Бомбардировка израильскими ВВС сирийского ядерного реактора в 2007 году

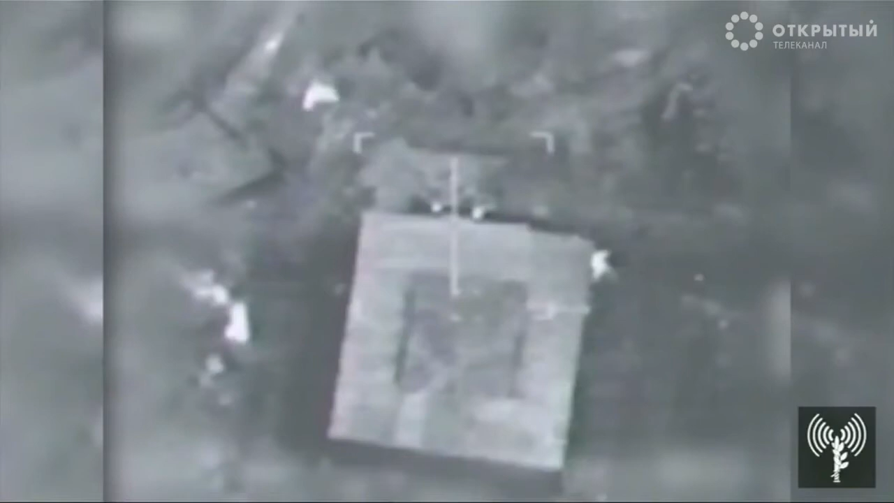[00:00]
Israel has gone public with this, releasing a cockpit view showing the moment
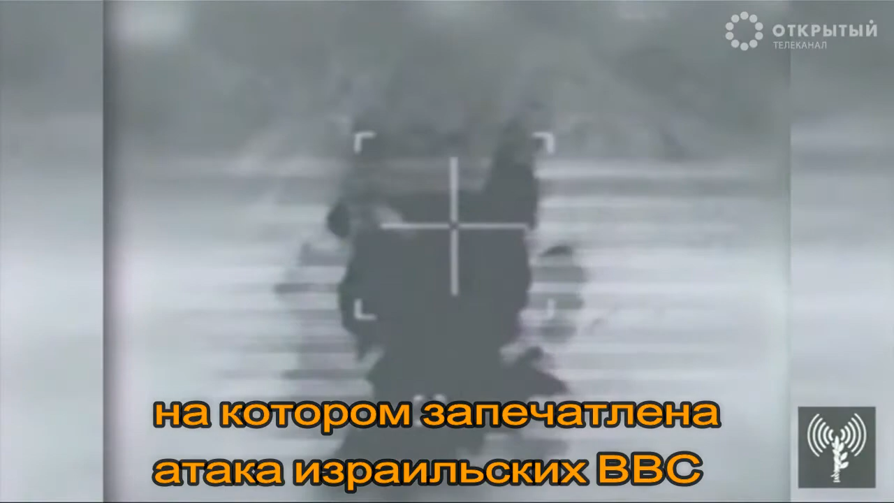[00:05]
Israeli air forces bombed a suspected Syrian nuclear reactor in 2007,